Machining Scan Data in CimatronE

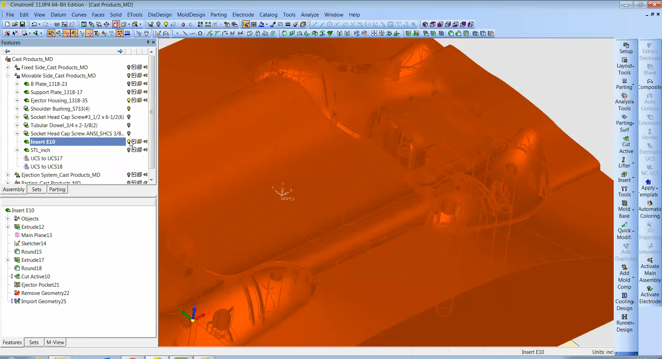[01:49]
this is in fact inside this file.
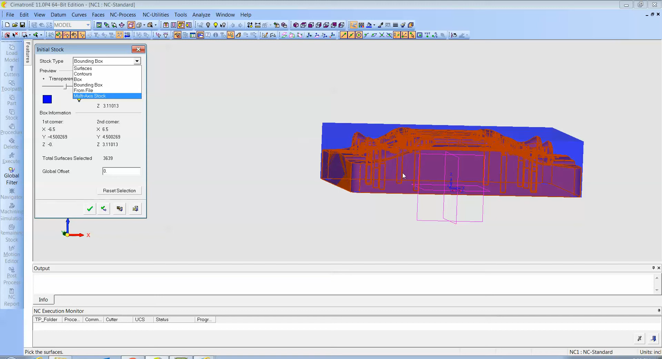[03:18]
If this were the beginning of the job and we were machining it this would be the beginning state of the insert. But like I said we're actually doing a repair this time. So we're going to do a contour.